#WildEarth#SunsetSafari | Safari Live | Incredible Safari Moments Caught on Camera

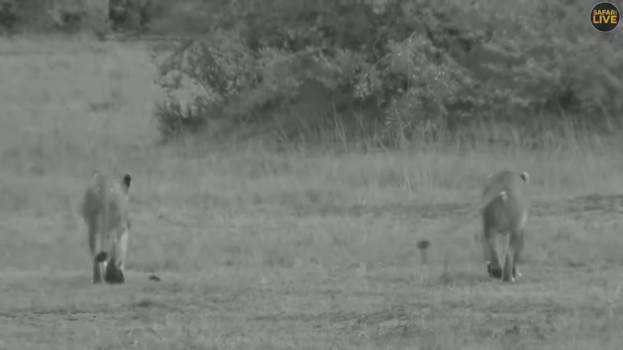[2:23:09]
oh tandy and her beautiful smile i do miss her but most of all i miss corky please do tell my corks i miss her now the lion saga is just continuing lionesses are coming out of everywhere and of course we are losing light very fast didn't have much of a sunset tonight because of all the clouds but indeed we have gone on to ir infrared because we are losing light and we want to keep track of all these
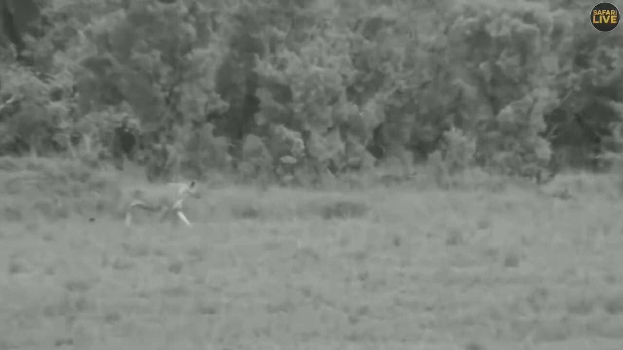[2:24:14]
lion but some oh is that the warthogs ahead hold on yes it is it is
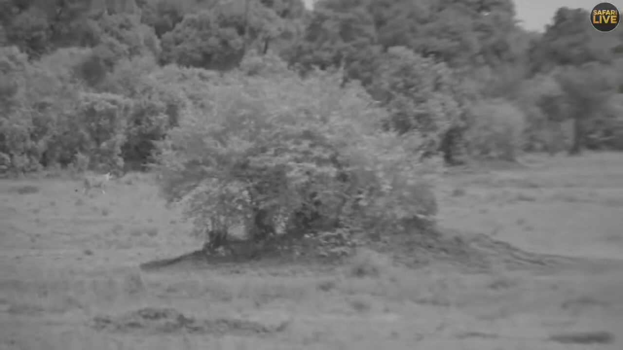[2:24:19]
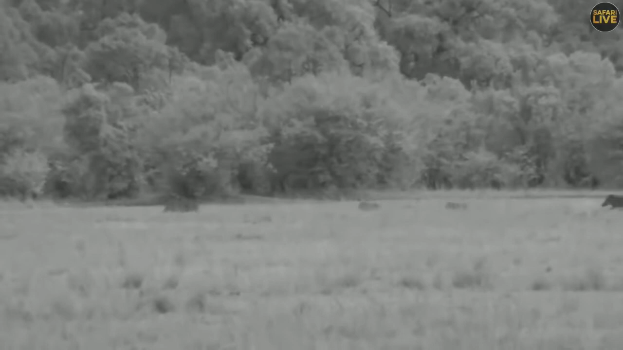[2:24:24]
okay the warthogs are up ahead now they're far off but what these lionesses have done have actually gone into the thicket hoping that the warthogs are going to come back round I think
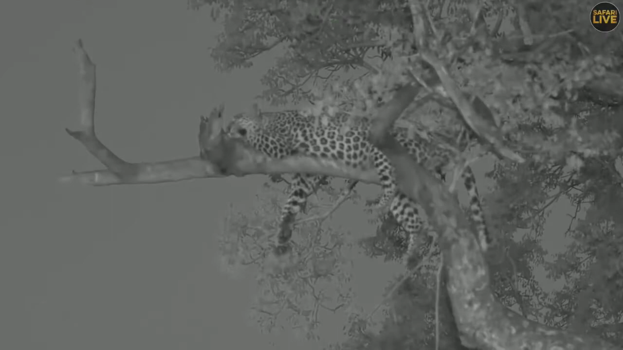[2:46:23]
well folks not much has changed what has changed is we switched from daylight to a very special camera called an infrared camera and as you can see it's got greyish tones and it's a little bit more grainy but it gives us the advantage of viewing these animals in dark conditions without affecting them with bright lights on them so it's
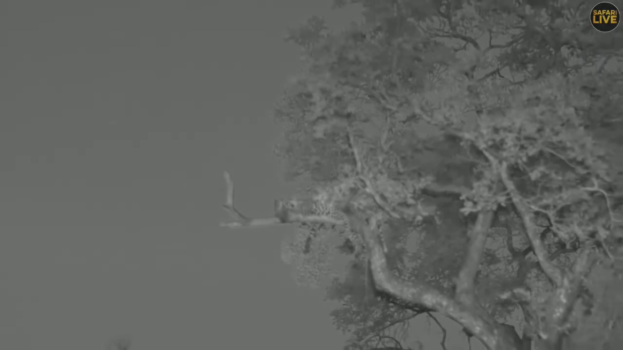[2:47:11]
and it's really a special camera and helps enormously in these conditions without it you wouldn't see it at all without shining lights on her so it's fantastic advantage for us and you can see the tones now that Seb has pulled back you can see how the sky has got this beautiful pale blue grey effect and then the
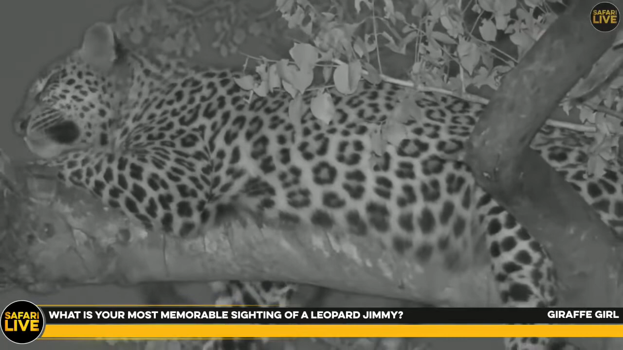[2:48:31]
giraffe bull my most memorable sighting of a leopard I'll have to think a bit about that but I would say seeing a female leopard in a rocky outcrop den with her cub so she was at the entrance to her in a rocky outcrop and she was sitting at the entrance and the cub was just visual behind her to the side of her and I would say that was very special but I've been fortunate in having a number of
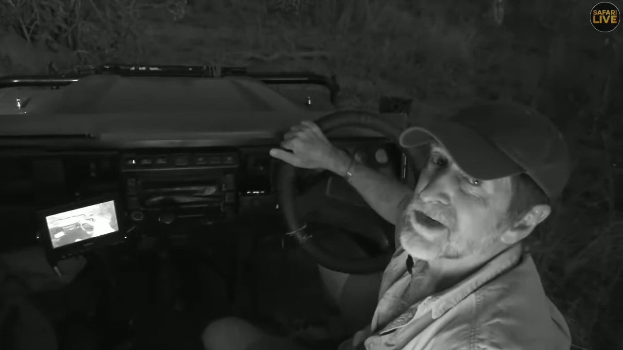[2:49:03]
memorable sightings of leopard and obviously the action one's always good hoisting kills up trees interaction with hyena is always special and just watching them on the move their hunting behaviour their stealth their patience is phenomenal and
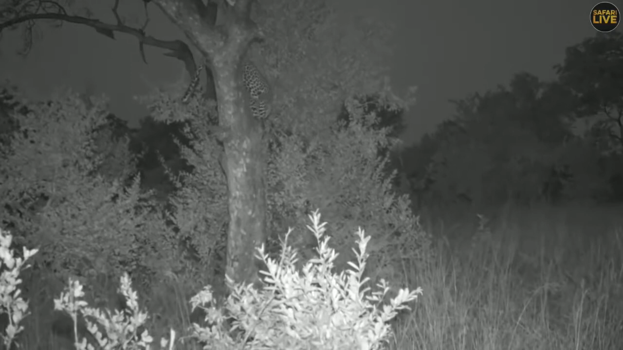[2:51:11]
yeah down the hopefully down the right slope of the tree no hang come on come to the side girl yeah marking she just marked against the tree I don't know if you saw that she had her tail up and she actually marked against that tree before she moved off so